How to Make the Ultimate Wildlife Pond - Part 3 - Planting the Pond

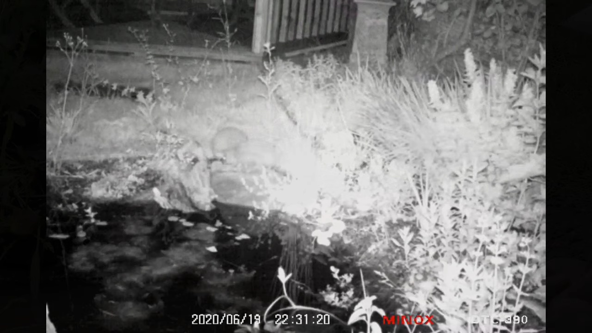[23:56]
there's actually a hedgehog coming down to drink, which is absolutely brilliant. I'll try and get some footage of that. Once the plants are in, we can then talk about how you're going to fill in the gaps in between.